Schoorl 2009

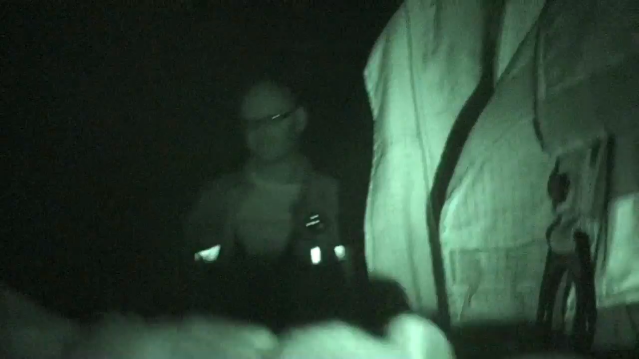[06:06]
Ik ook schijn anders met Schiphol door. Is die op de grond? Ja. Jeetje.
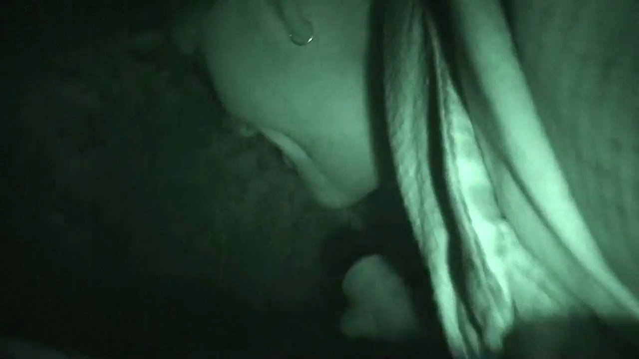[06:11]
Hier, een gat. Ik kom van mijn rug.
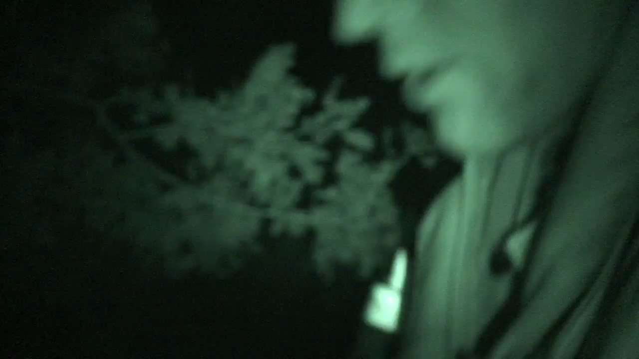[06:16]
Moet je nou eens kijken wat hier in een gat ligt. Hier. Kijk eens, een fles. Met drinken.
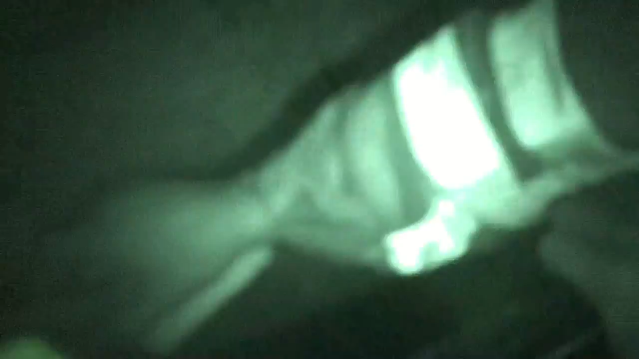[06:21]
Nou, pak het. Zie je? Er zit geen machine, hè? Hoe kan dat nou?
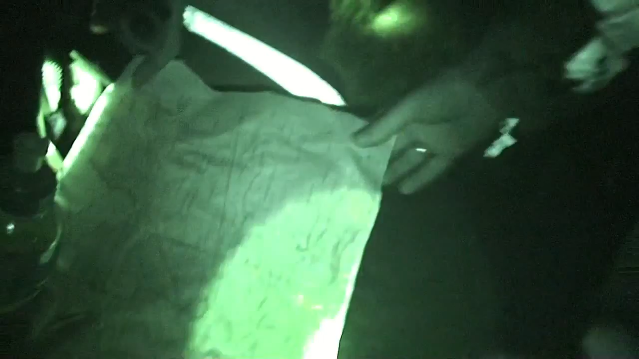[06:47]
Even kijken. De fuik, hier zitten we. Noord. Of niet? Zit hier.
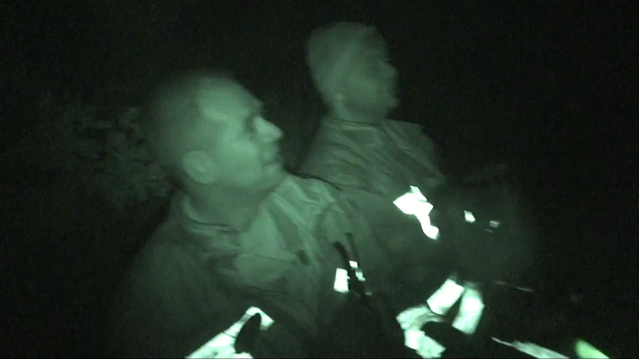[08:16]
Het laatste stukje die gaat. Nee, het laatste druppel zo. Au. Anders bevriest hij. Hij kan dit niet doen.
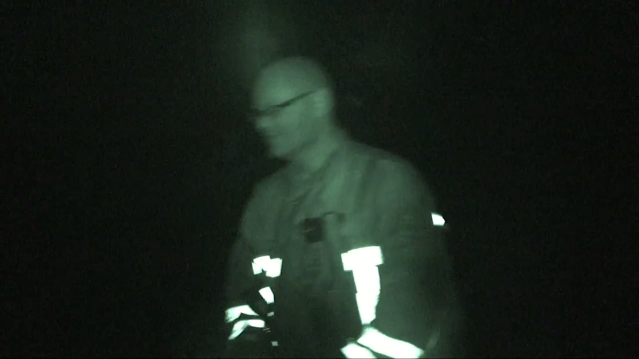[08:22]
Hé hey jongens, licht uit, want komt een auto aan. Licht uit, komt een auto aan. Hé. Hey.
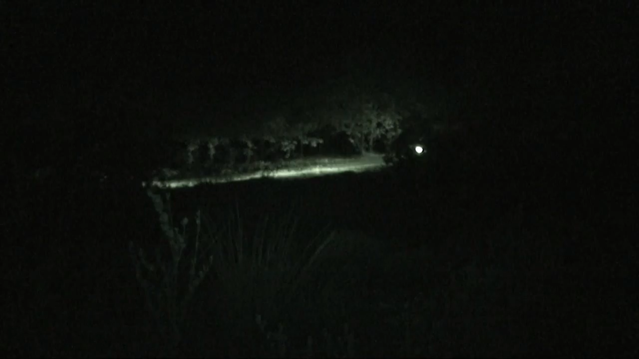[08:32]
Zou ze ons bellen, is dat geloof ik. Licht uit laat hoor, anders dan... Nou, dan moeten we weer helemaal naar beneden lopen. Hebben ze feuer gezien? Ik niet.
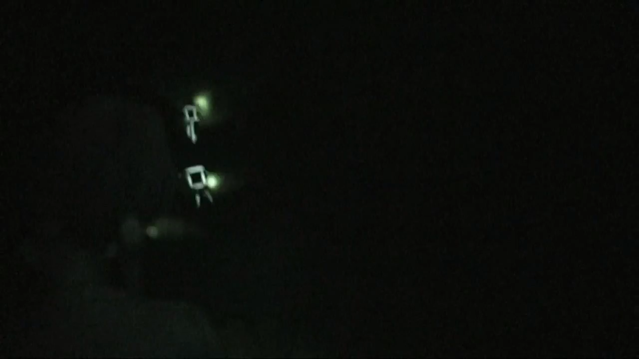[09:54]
Zijn foto's en filmcamera. Je warmbeeldcamera, dat heeft wel mijn filmcamera.